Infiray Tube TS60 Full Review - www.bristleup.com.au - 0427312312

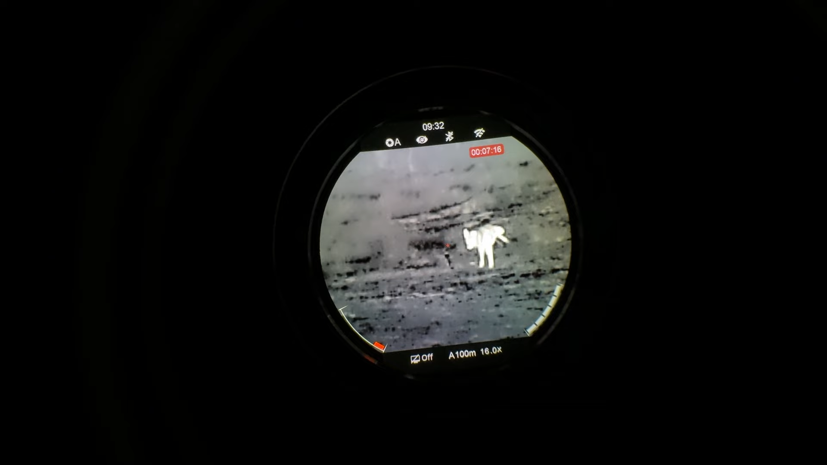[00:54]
Before we move onto image quality, I wanted to comment on just how amazing the screen is inside the TS60.
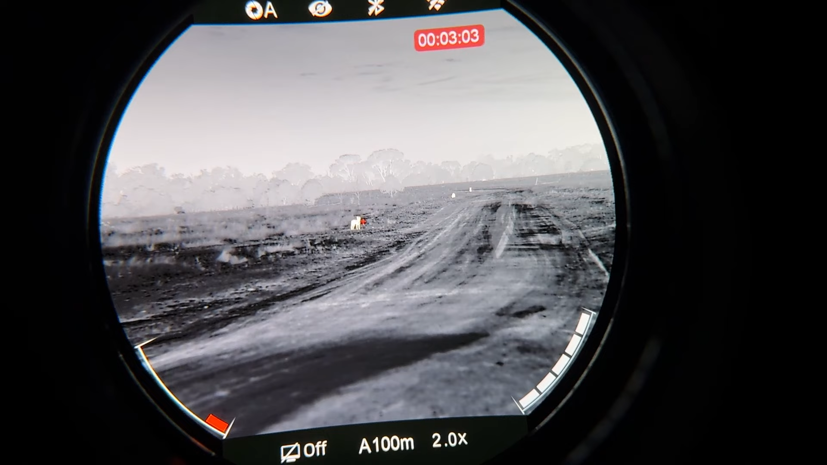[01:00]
It has the same screen as the TH50, and is by far some of the best viewing you will have on a thermal at the moment.
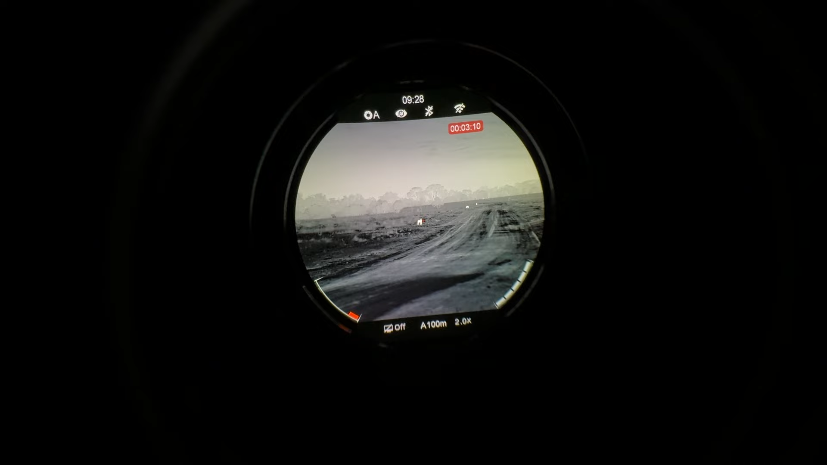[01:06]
Now, let's take a look at the image quality on the TS60.
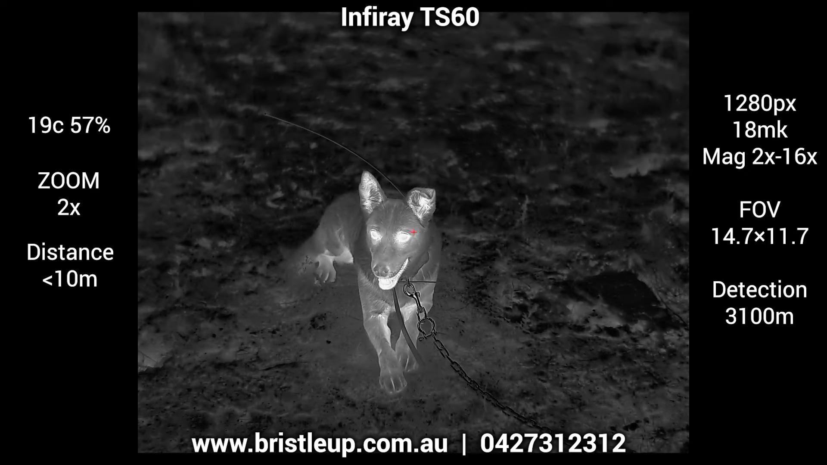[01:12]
These are recordings done on the device, and typically speaking, the quality of recordings isn't as good as what you see through it. In the case of the TS60, it does appear to me to be a lot better than previous models, and a good indication of the experience you will have out in the field. As you'll see, as you continue to watch this image review, we have 20 kilo dogs from 10 meters all the way out to 300 meters to give
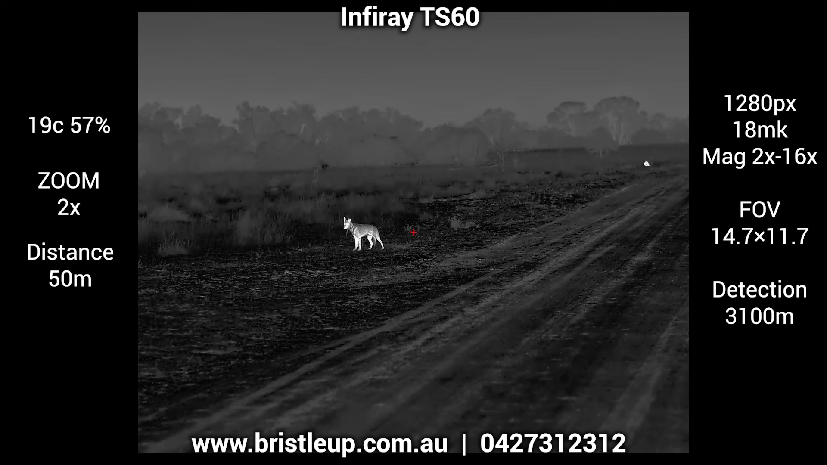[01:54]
you an idea of image quality at different distances. We do very similar tests in all our reviews. This way, we can show results under similar conditions on the same animals at the same distances. To give you a better idea,
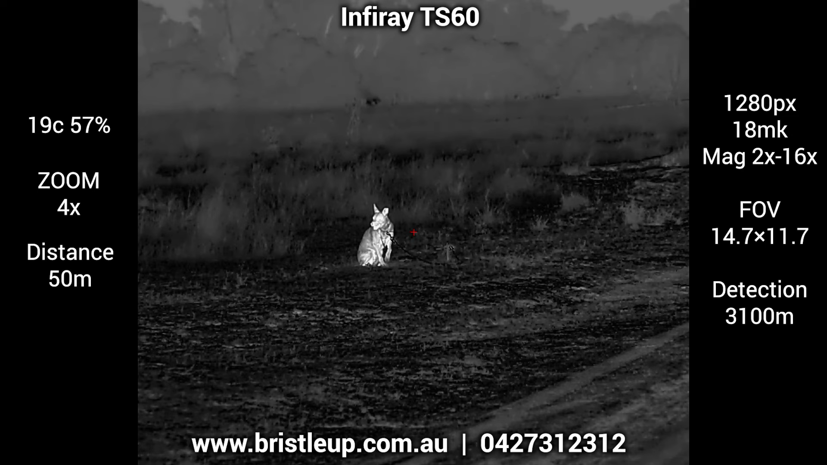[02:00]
we now show the temperature and humidity at the time of recording in the review. In some of our old reviews, we forgot to include this. If you do see reviews without it shown, it was most likely recorded in favorable weather. As you know, weather conditions can greatly affect results,
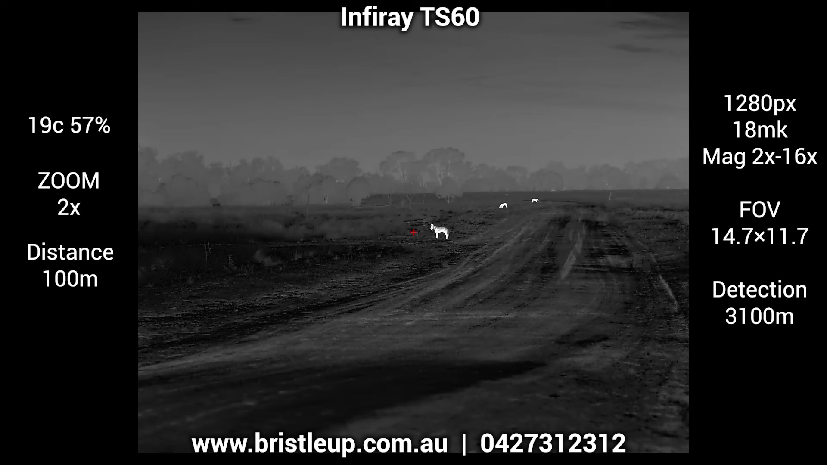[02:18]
and in the case of the TS60, these recordings were also done in favorable conditions in colder weather, as illustrated.
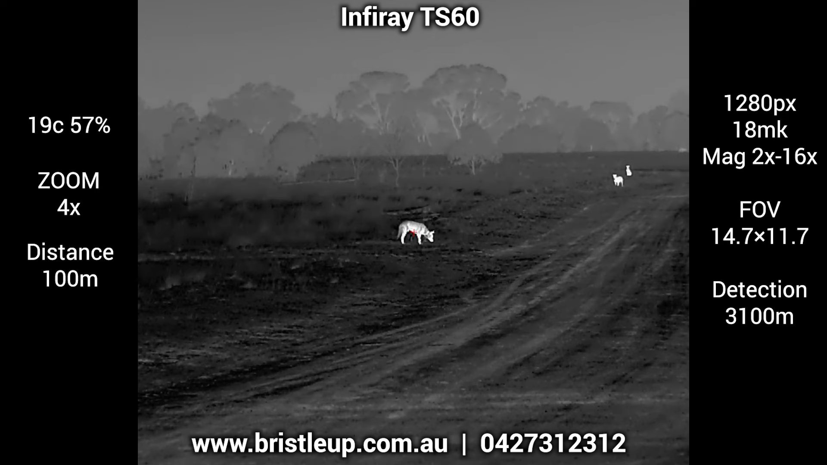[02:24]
In my experience,
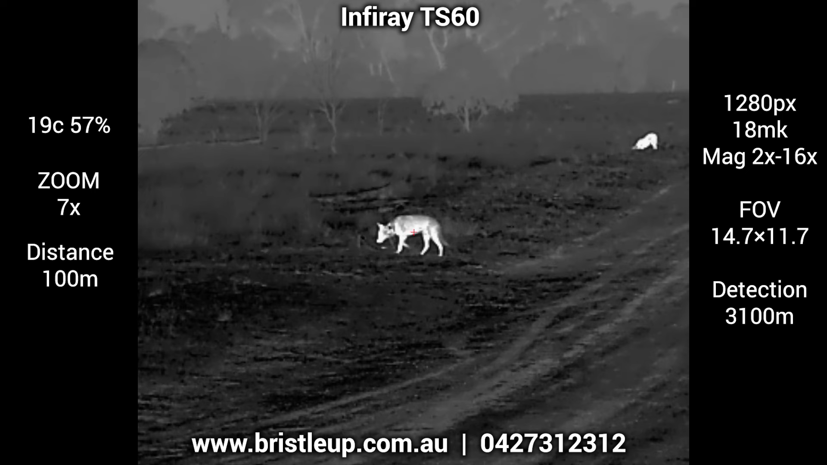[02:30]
the milli-kelvin rating of thermals plays a big part in how it will perform in high temperatures, high humidity, or when there is fog or moisture in the air. A big benefit to the TS60 is its 18 milli-kelvin sensor that produces some amazing footage. If you're not aware, the lower the milli-kelvin, typically, the better the image quality.
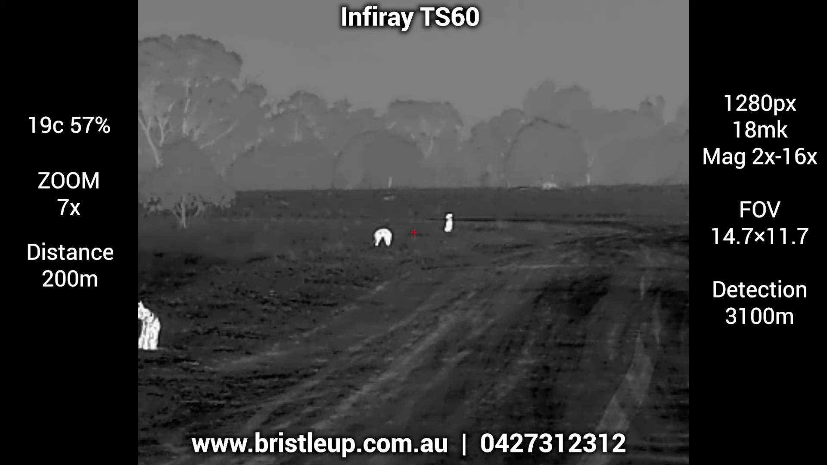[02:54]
Due to the large sensor size and the 60-millimeter lens, the TS60 has a very wide field of view. I found the image quality to be amazing on the base mag, and even under a bit of zoom, it was still really good.
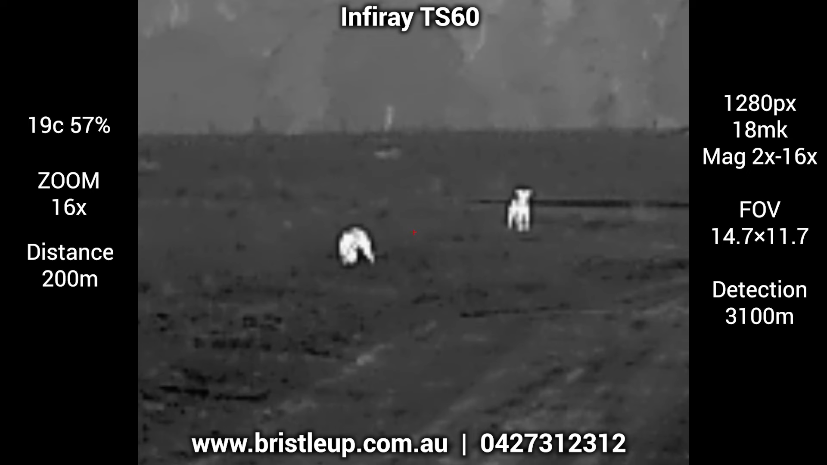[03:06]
But when you zoom all the way in, I felt it slightly underperformed to my expectations of what a high-definition sensor could do,